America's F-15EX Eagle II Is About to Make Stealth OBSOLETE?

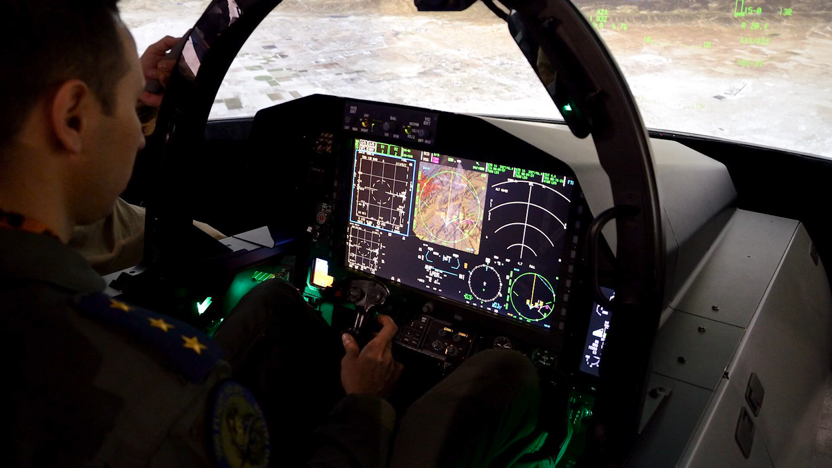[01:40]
cockpit with a large touchscreen display gives pilots total battlefield awareness and control.